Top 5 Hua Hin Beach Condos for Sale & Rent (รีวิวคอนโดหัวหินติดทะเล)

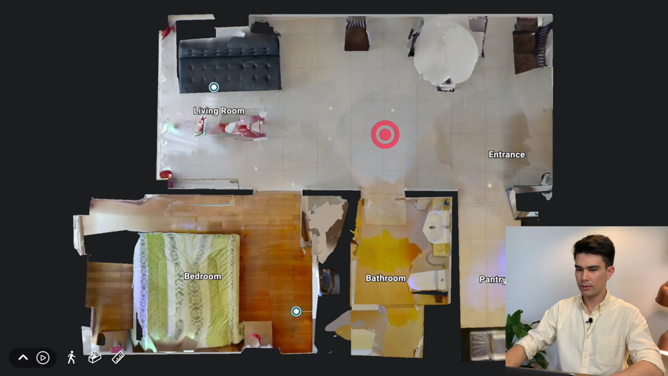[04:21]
one large section here for your uh kitchen uh this this kitchen here and then dining area living room and then you've got one bedroom one
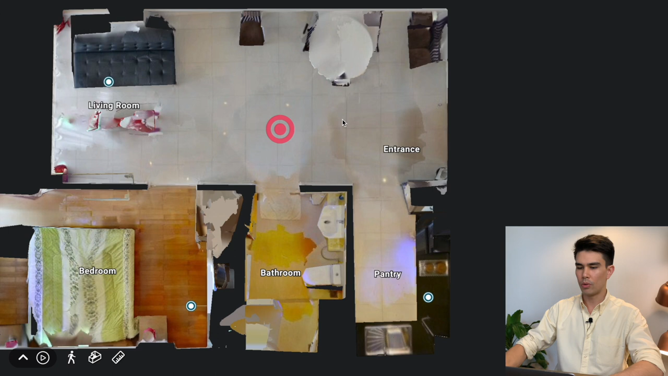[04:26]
bathroom and then there's a balcony there that i'll show you in a second so i'm going to hit entrance
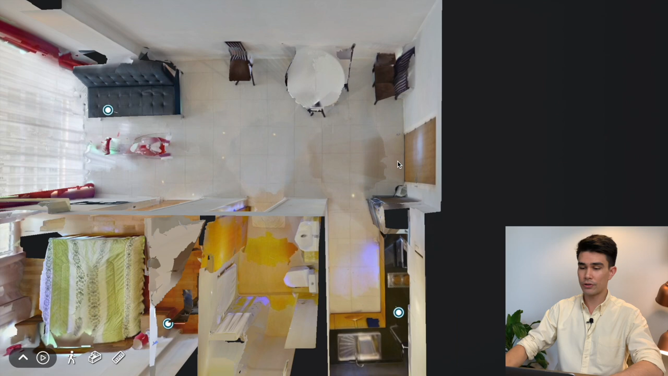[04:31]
and jump in from the entrance and to the left is this corner here dedicated for your kitchen plenty of space
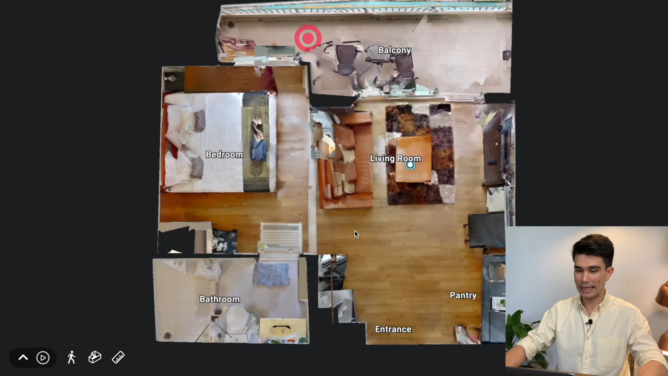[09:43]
let's go into the bedroom okay uh a nice bed
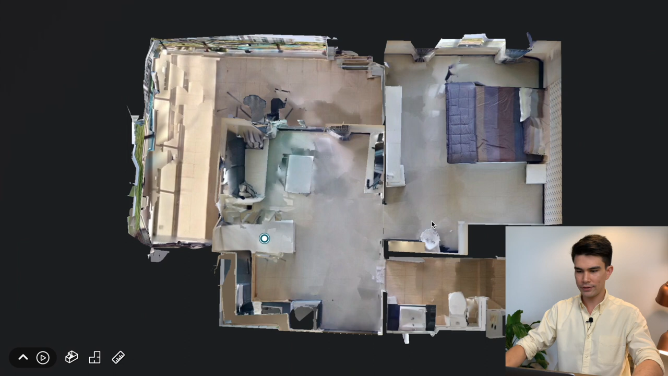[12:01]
so zooming up wow okay so this is a corner room with a balcony wrapping around one side of the unit that's really really cool and then uh yeah you've got this uh oh a corner pantry kitchen area in the bathroom there nice so let's uh
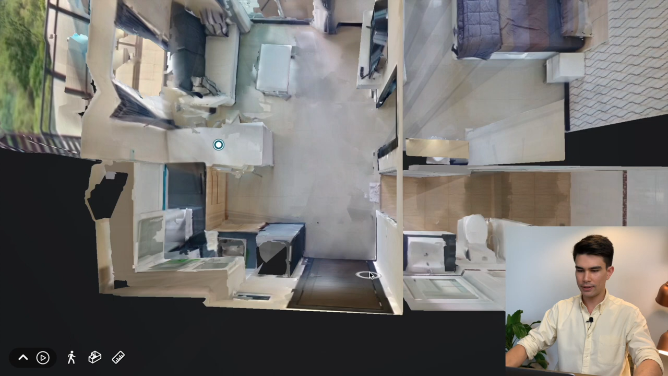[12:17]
jump in from the entrance okay so to the left left is uh this uh corner kitchen that a lot of people uh
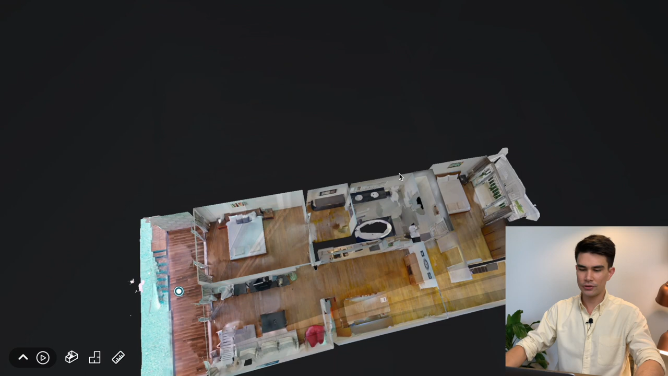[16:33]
zoom up to the floor plan okay so this is has a longer layout now my first impression was okay these rooms here are going to be really dark because they're not going to be without any windows but hey there's actually a balcony here as well so that's really cool so let's jump into the uh
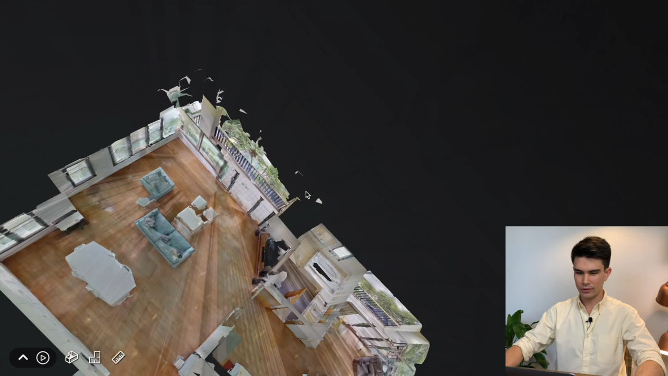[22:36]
let's see uh the rest of this property so from the living room i'm going to step into the master
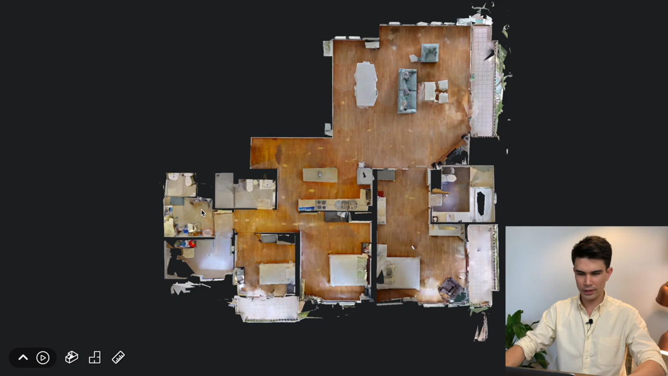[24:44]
into an office as well another bedroom okay four bedrooms right okay yeah uh seems like this plate this person just turned it into uh storage and then yep oh okay it comes with a dedicated laundry room